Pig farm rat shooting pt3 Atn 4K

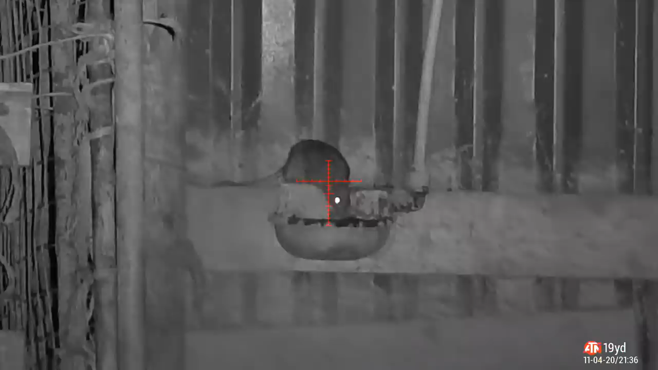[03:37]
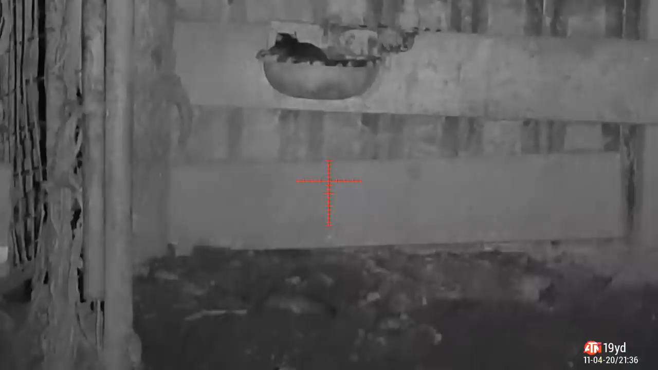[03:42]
Yeah, there, he jumps on him, hits that other one, knocks him out. Seems to be loads of rats, there's the bat again.
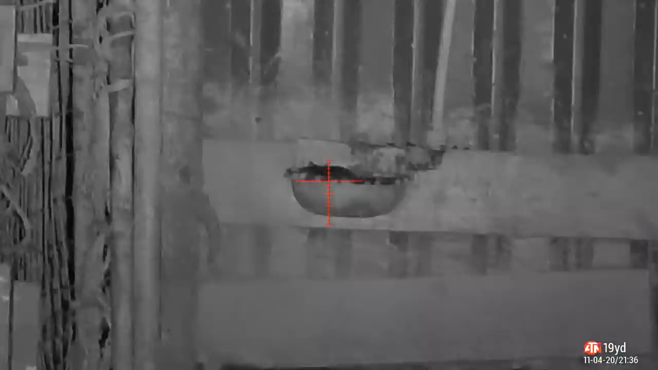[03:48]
And then,
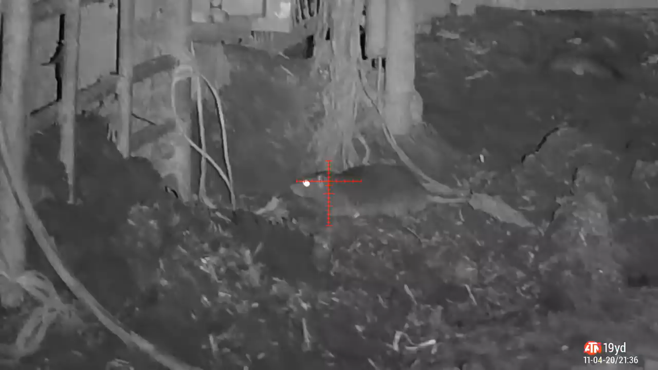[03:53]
another second shot as one scurries across.
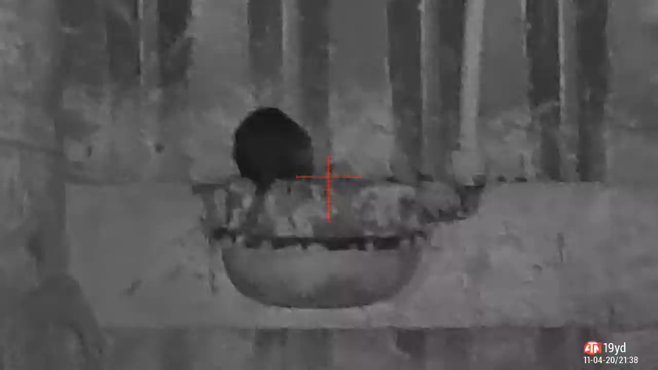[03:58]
And again, back to the drinking fountain again. The trough, sorry.
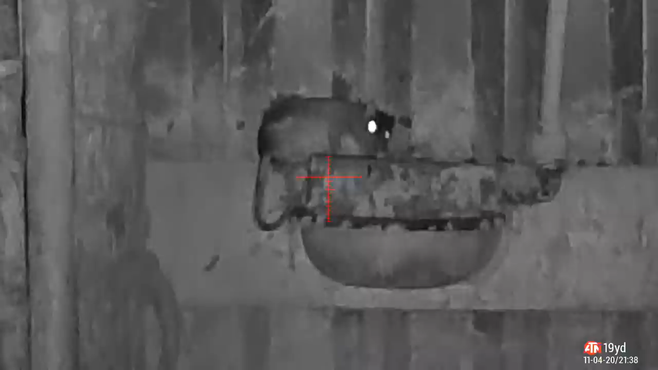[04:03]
Hit him in the side, turned him around, paralysed him.
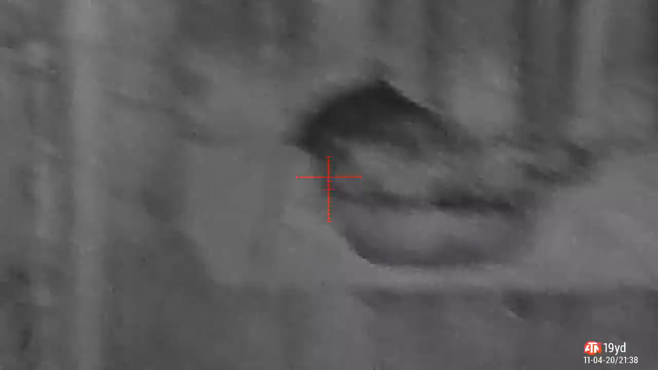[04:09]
And then, went for the headshot as he lifts his head up.
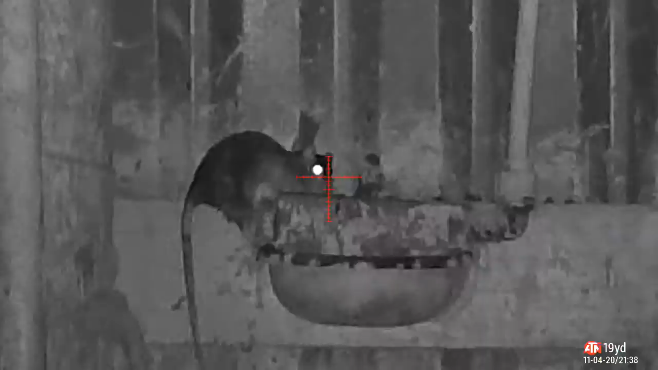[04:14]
Straight down, flops to the floor. Out for the count.
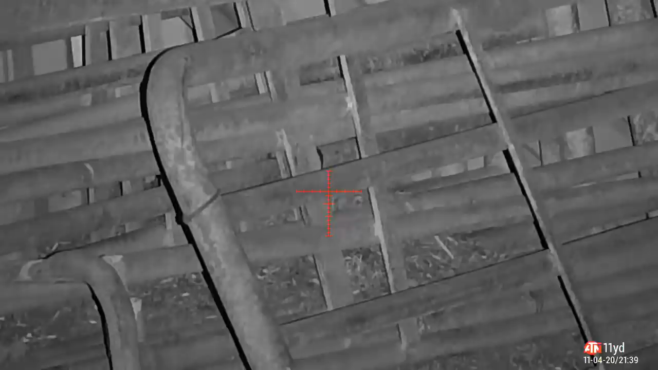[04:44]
Big heavy bleeder as well, look at it.
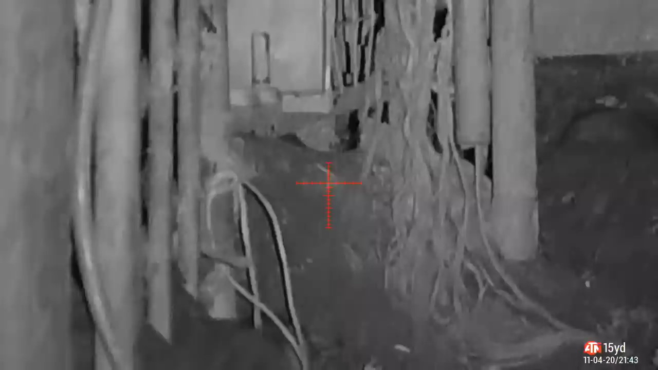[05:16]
Come on, shoot him in the face.
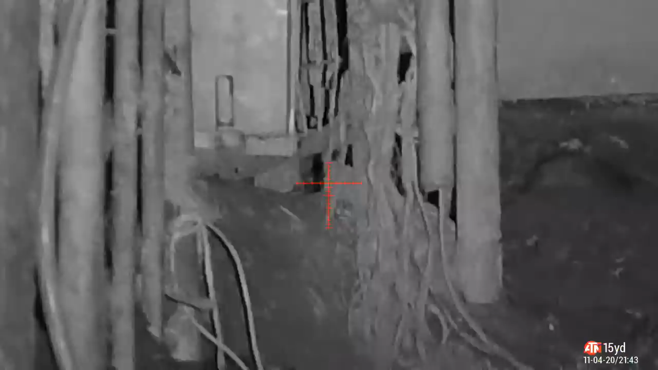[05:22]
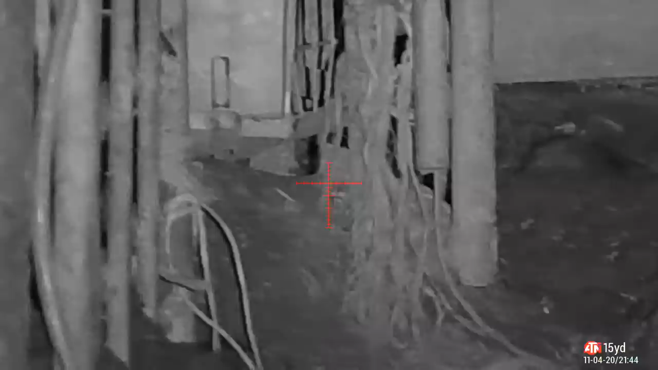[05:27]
Go. Some more in the field again shooting through the bars.